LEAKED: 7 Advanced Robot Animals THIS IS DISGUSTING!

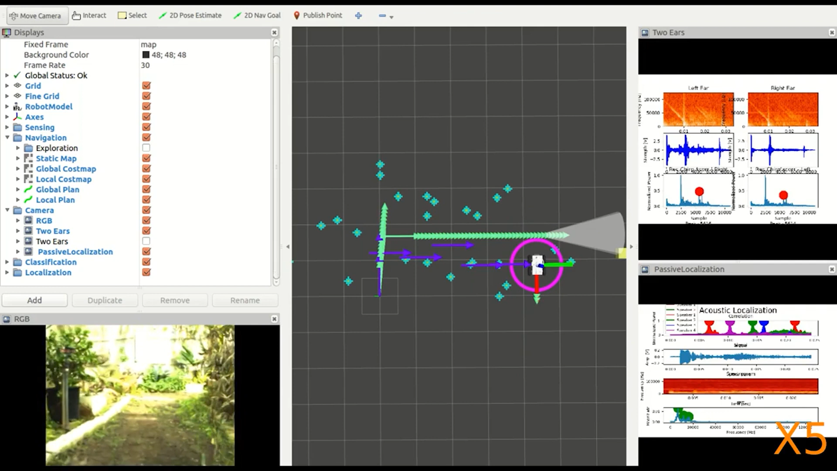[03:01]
An ultrasonic speaker produces frequency-modulated chirps at a rate typically used by bats, and two ultrasonic microphones serve as a robot's ears.